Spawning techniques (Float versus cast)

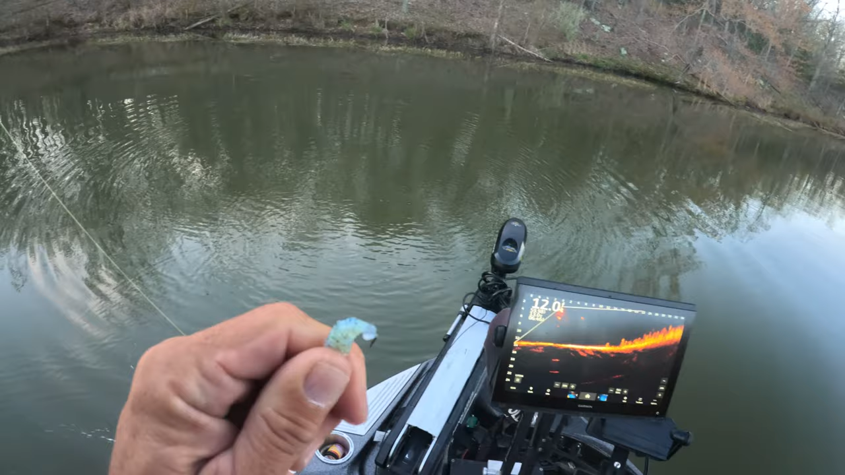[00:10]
up here in the morning kind of prepping for a guide trip to be honest with you trying to get an idea of where to start because you can hit so many different spots i like to come out here a day before sometimes and just kind of feel out different areas i haven't fished in a while this is one of them creeks where you don't have any houses around you and you're just trying to get an idea of this is something you can come to in the morning and what i'm looking for right here if you look guys you can see the balls right here and they're just sitting amongst the weeds and we're trying
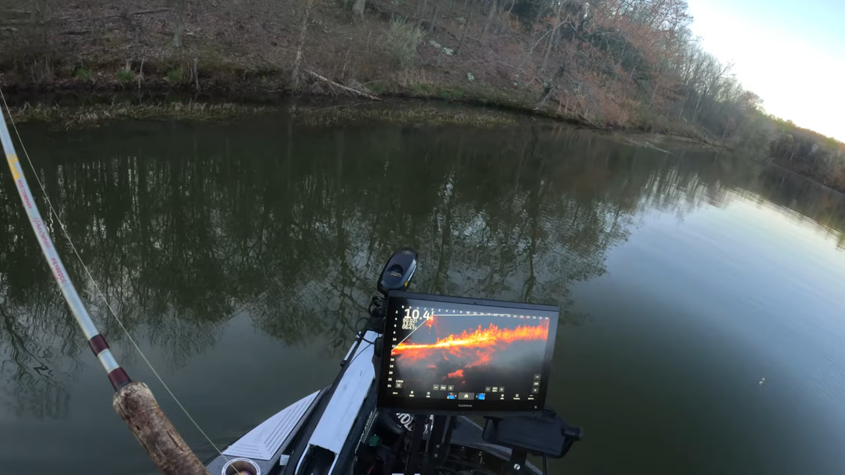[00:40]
to find a hot spot and once we find a hot spot usually you'll see a lot of activity on that live scope right there some of these guys are just sitting out here roaming around i've always talked about that's probably one of the most enjoyable parts of uh the season is the pre-spawn when they're coming in there's quite a few more when they're when we're talking pre-spawn but but you can see you know individuals right here and they're
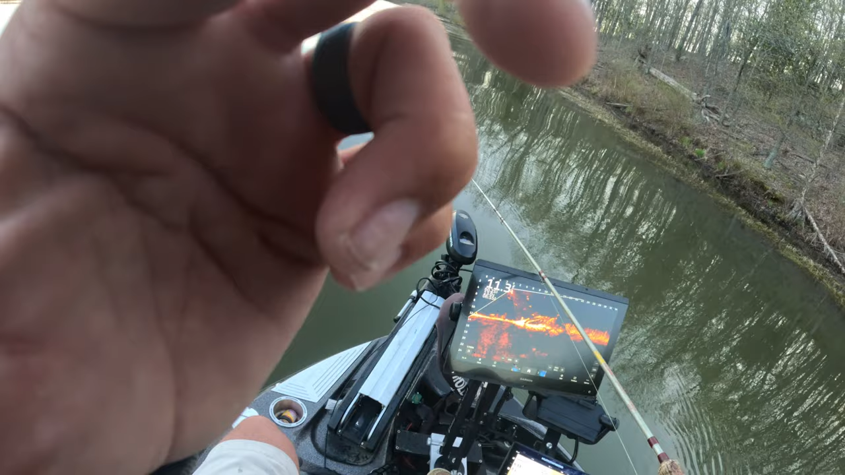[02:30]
there's one right there oh he's a small guy oh my gosh that was fun see man you can have just a ton of ton ton ton of fun
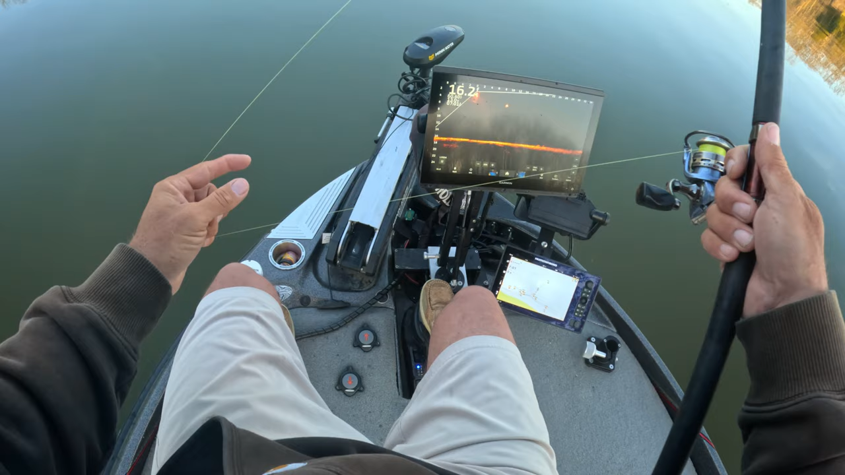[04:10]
decided to drop on a few here you see this fish coming right here guys now watch it'll probably slow down right in front of us and that's when you're going to go after him and usually around six eight feet especially when you got clarity that allows you to do it so he's right here now
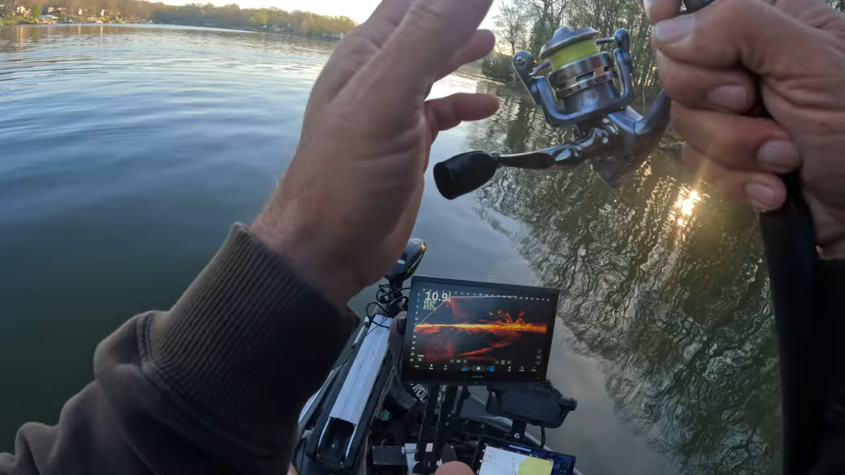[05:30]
just because they're outside of the the the spawning area it doesn't have to be i guess everything's a spawning area technically right because they can spawn at any depth but look at that
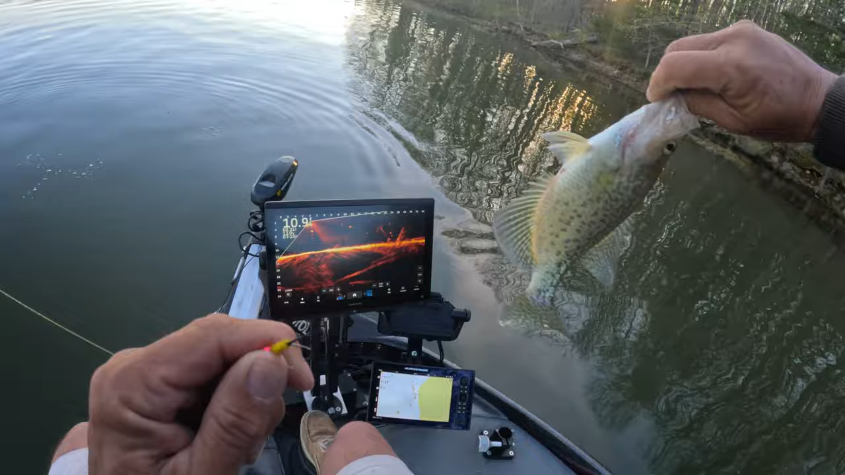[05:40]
beautiful right all i'm doing is using a 10 footer and just essentially scoping these fish when they're around the boat you have to be kind of fluid and uh when i say fluid you have to be able to adjust real quick you're going from casting to vertical jigging to you know just sniping um there's a guy moving in he you know he could be a crazy bass and he slowed up right there when
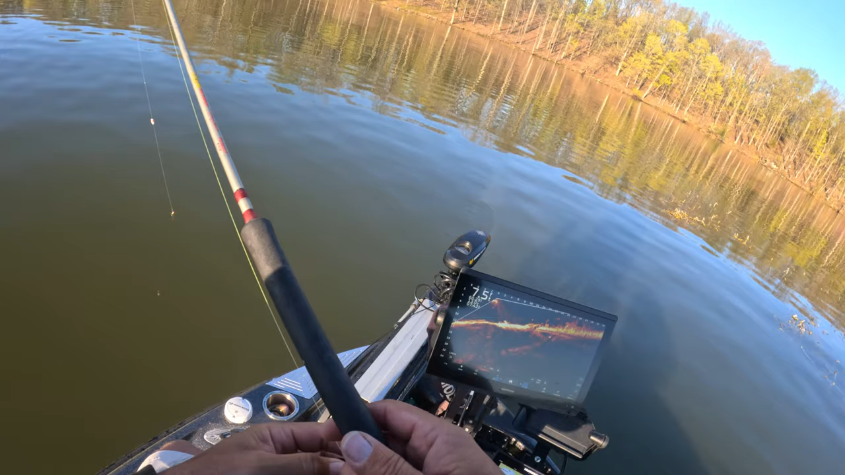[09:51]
a lot of action right here so we're just gonna there it is man that's